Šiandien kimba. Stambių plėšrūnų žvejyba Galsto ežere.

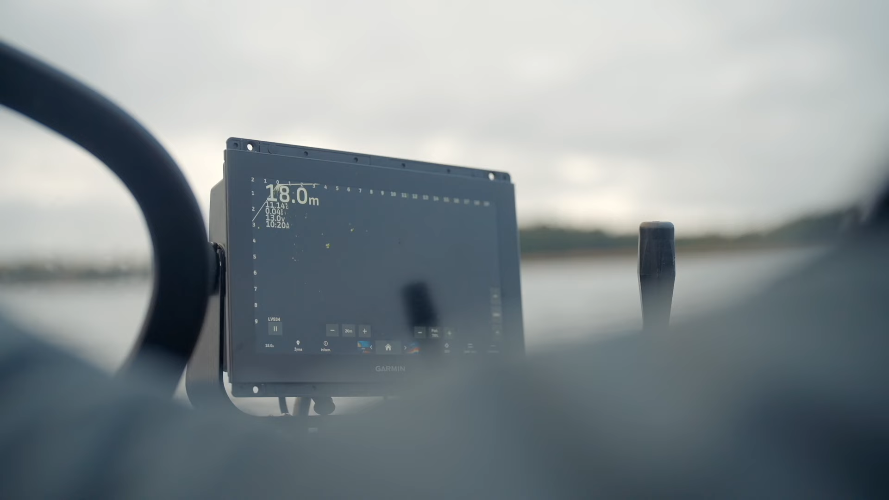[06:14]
On screen: depth 18.0 m
Leisk, pažiūrim, ką šia tokio. Bėga. Bėga, a ne? Pabėgo žuvis. Gal tai mailius buvo žuvis. Žuvis pabėga.
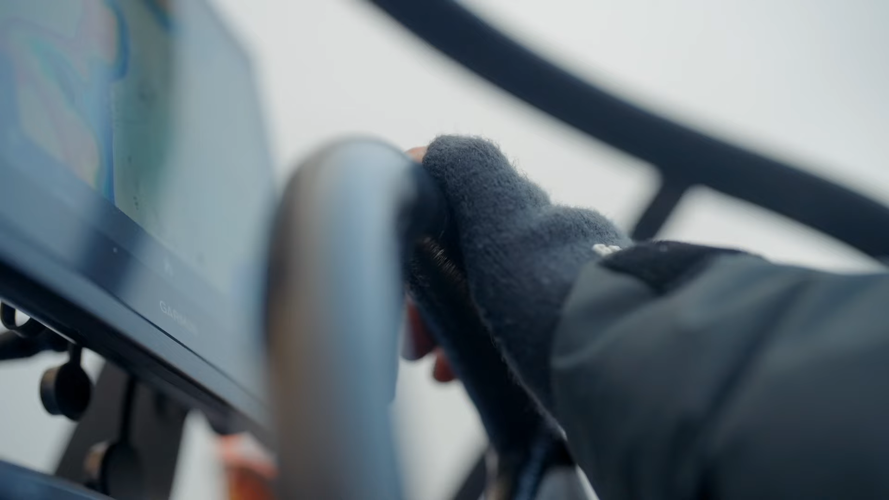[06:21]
Mailius gabalių kaitę.
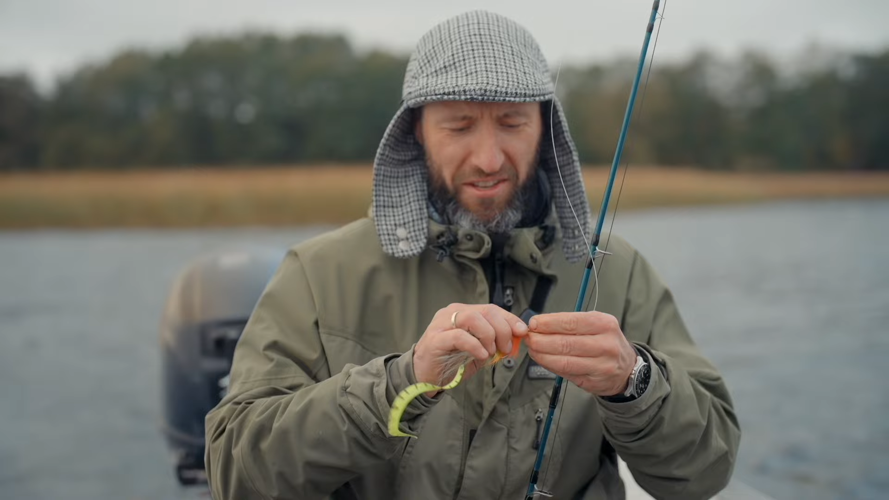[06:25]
Žemiau, stop. Suk. Suk, suk. Dar kartą pabandyk užmest. Gerai. Tu neaišku, kas žinai.
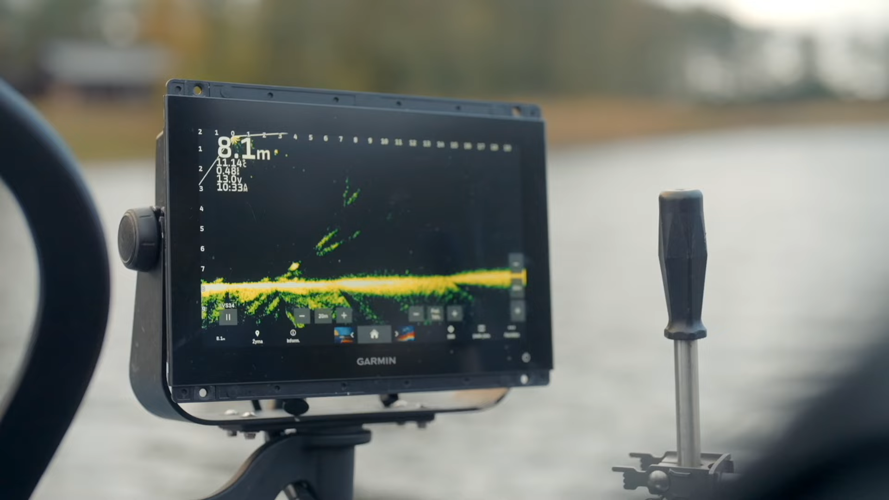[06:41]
On screen: depth 8.1 m
Nu, tai čia prie pat visiškai. 3 metrai. Nereaguoja šiariukai tik tais atplaukia. Gal ten nešrys?
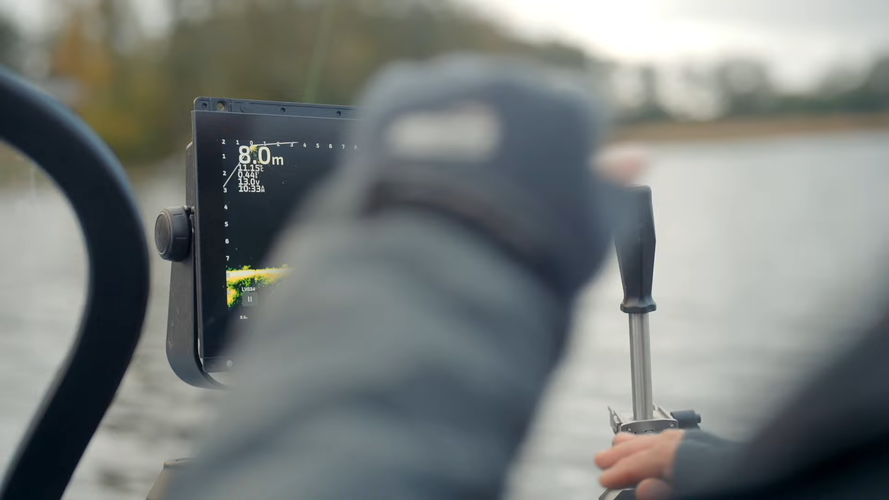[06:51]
On screen: depth 8.0 m
Gerai, supratau. Kur tu sišiai? Va, šiariuburys, žiūrėk. Ką buvo. Tai gal ten, va, tai yra. Pabandykime. Gal ten lydėka jos gaudo. Tek su mūse gaudyti. Va, kur jinai yra? Pravduškė. Pravduškė.
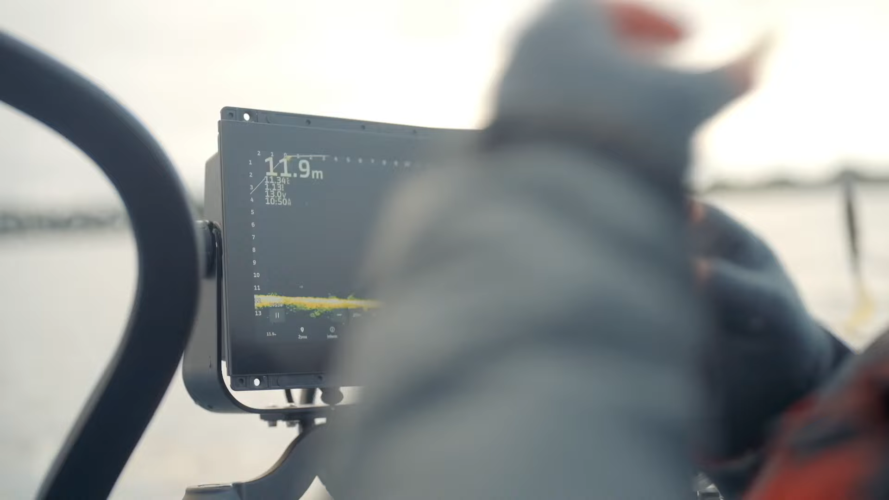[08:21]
On screen: depth 11.9 m
Ne, matau, aš jau zūmė. Na, kur?
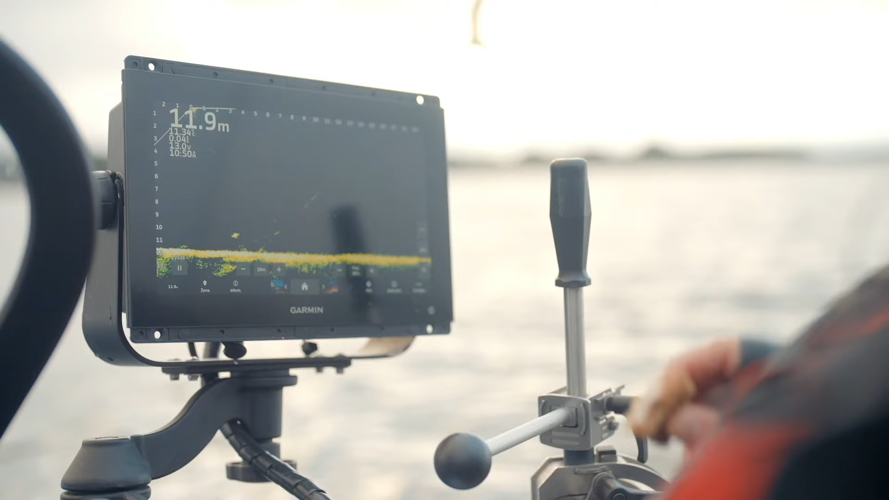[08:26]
On screen: depth 11.9 m
Čia? Gerai. Visiniai, kas kai kampu.
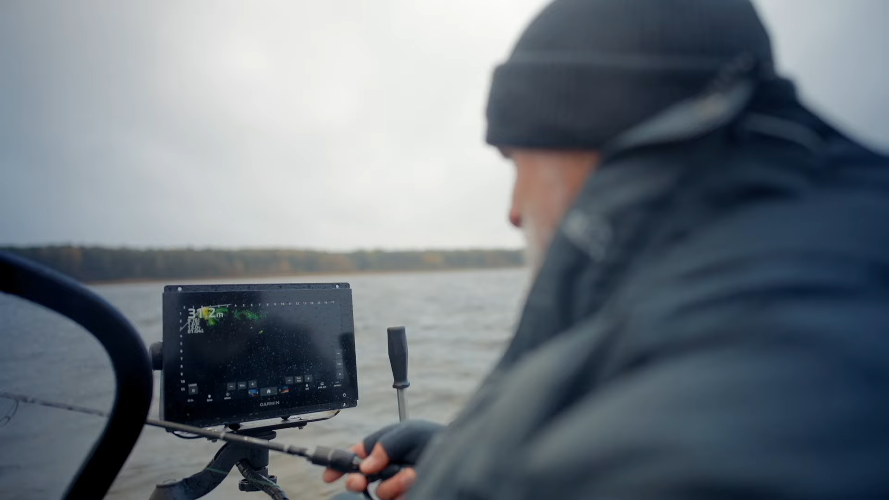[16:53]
Žiūrėk, nenori, ne? Dar kartelį. Aš aišku, ant be inkaro labai čia taip įdomiai. Bet vėl kaip nors.
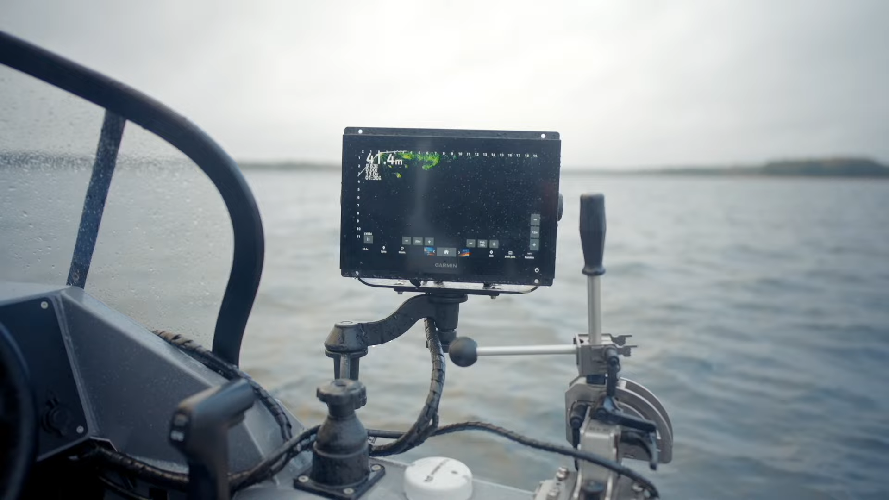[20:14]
Ir tikim gylia tokias lidekaitės. Ką aš čia veikia? Nei mailiaus, nei nieko nėra.
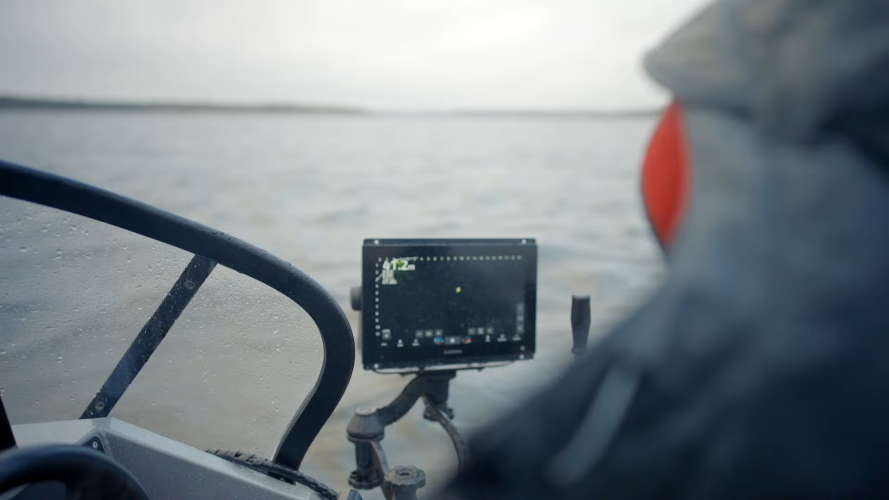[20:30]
Bet kažką aš čia turiu veikti. O, algi. Jūrėk, dar vieną svietį.